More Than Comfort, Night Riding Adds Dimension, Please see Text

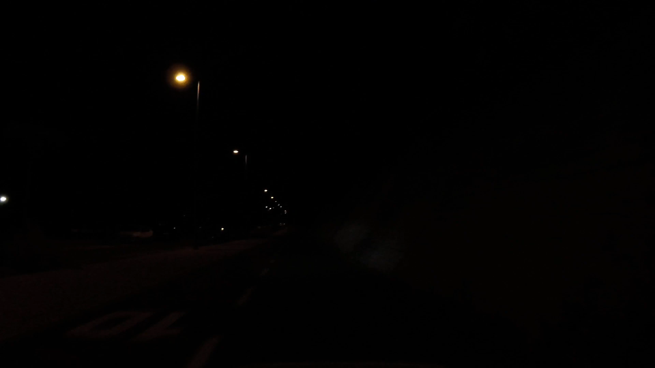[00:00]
and welcome to our nighttime excursion. Nighttime excursions are good because you get away from the sun, but there are other issues like you can't see as much. But the best part is, even a simple ride where you typically go looks odd and a little unfamiliar at night, making it more fun.
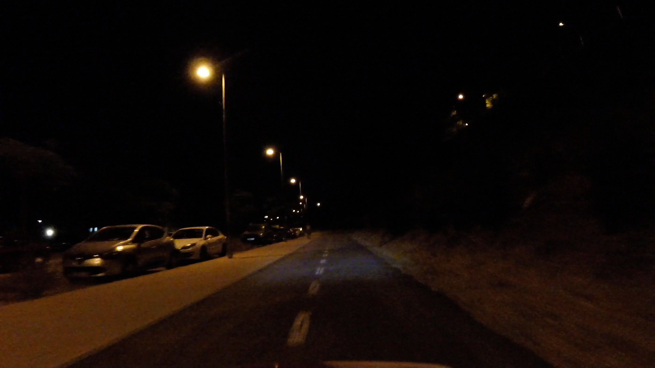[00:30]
It's almost 11 p.m. and we just left a more populated area, but even here, there's still people out getting their evening stretch. And of course, the hoodlums.